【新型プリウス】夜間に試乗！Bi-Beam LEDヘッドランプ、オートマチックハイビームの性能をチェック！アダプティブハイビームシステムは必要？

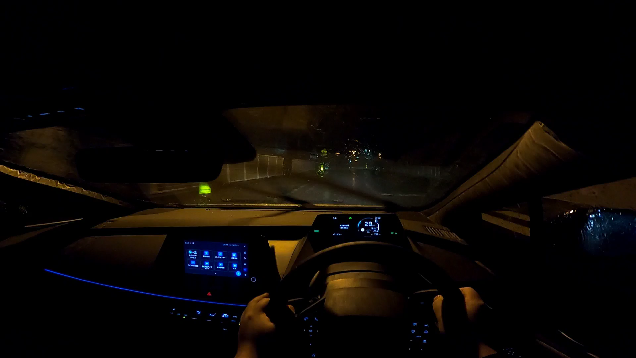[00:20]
はい、今回新型プリウスで夜間の大雨時に街中走行ですねしてみたいと思います。
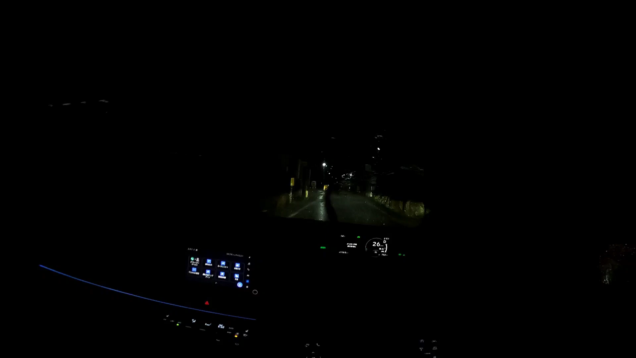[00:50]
まあゆっくり走りながらオートマチックハイビームの方をチェックしていって、しかも雷が鳴ってますからね。
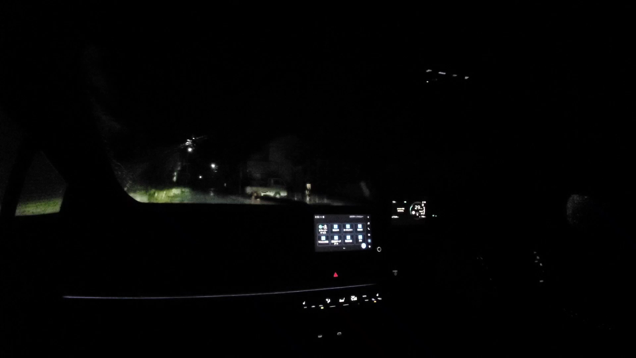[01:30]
今ハイビームになりましたね。で今ローに切り替わって、まあこれに反応したのか、でまたハイビームになって、
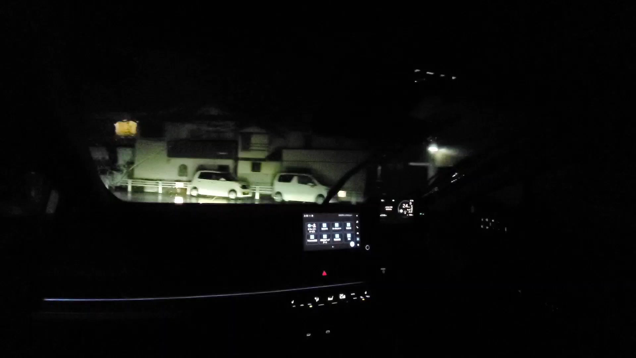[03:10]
バイビーム式の LED ヘッドライトで照射範囲もそうですけど、そういった部分では不満点はないんですけどね。でちょっと雨も弱まってきて、手動でハイビームだとこんな感じですね。ハイロー、ハイロ
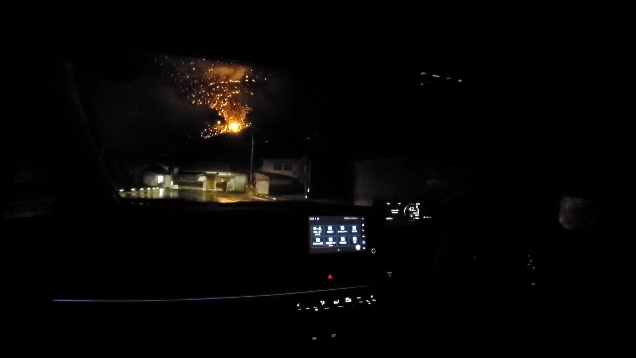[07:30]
まあ、ボディサイズとか考えたら
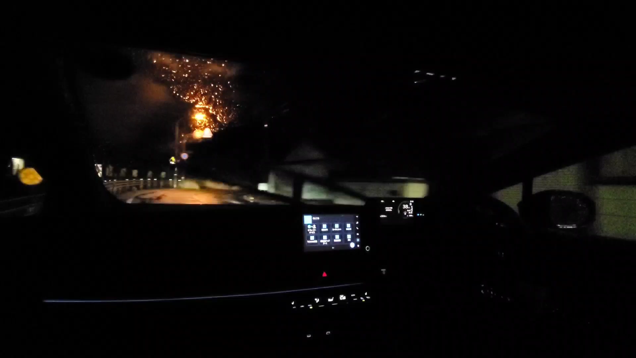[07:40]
コーナリング性能も良くて、直進性能とか先代と比べたら改善向上していて、で対向車が来たんでロービームに切り替わって、対向車が過ぎるとハイビームになりましたね。